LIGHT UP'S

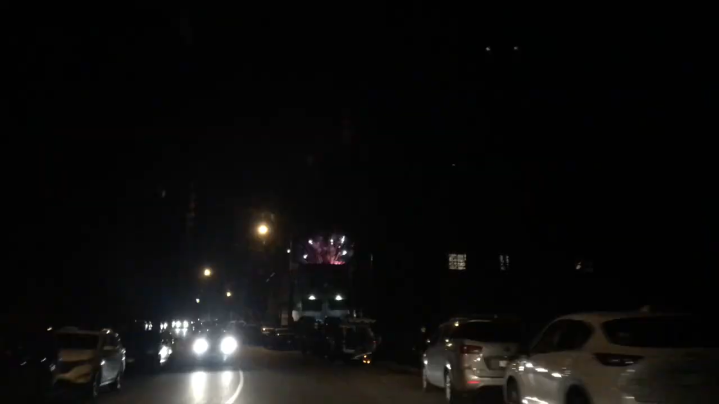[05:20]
We decided to leave the Ladysmith light up early because you know, we've seen fireworks and we're gonna see some tomorrow